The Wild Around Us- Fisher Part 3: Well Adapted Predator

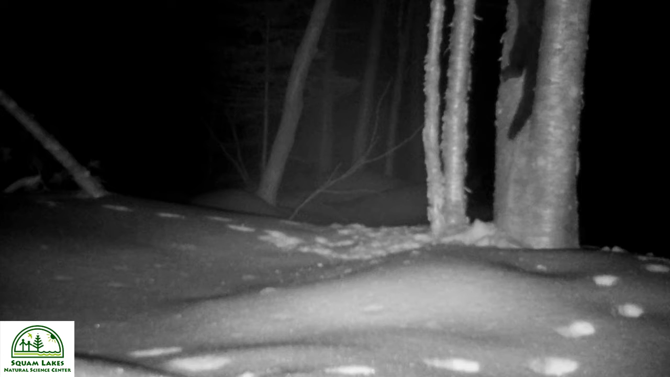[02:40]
This is going to be useful for them climbing up to a natal den or if they're following prey up a tree. And its elongated body allows it to be able to go, whether it's up in that tree and into a hollow or a hollow log on the ground,
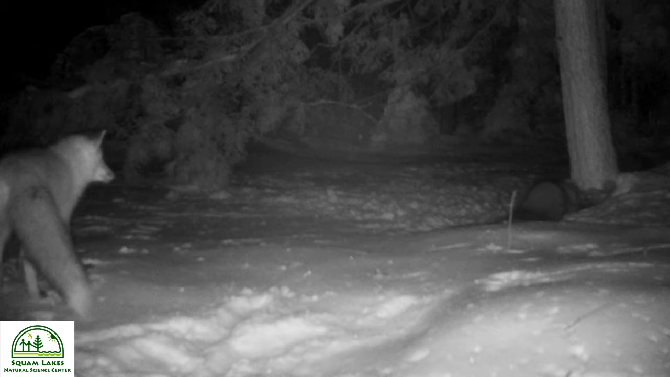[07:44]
And in particular, a gray fox and sometimes a red fox, they'll follow a fisher around hoping to find those food caches that you were talking about. Oh, cool. Yeah. And they'll eat that small prey that was cached by the fisher.